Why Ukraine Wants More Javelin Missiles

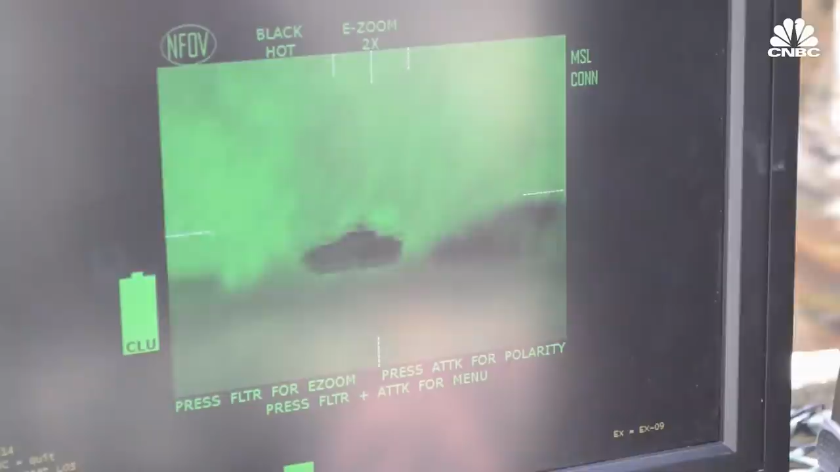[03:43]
which is basically the operating system, once you get a lock onto the tank and then fire the missile, you can seek cover.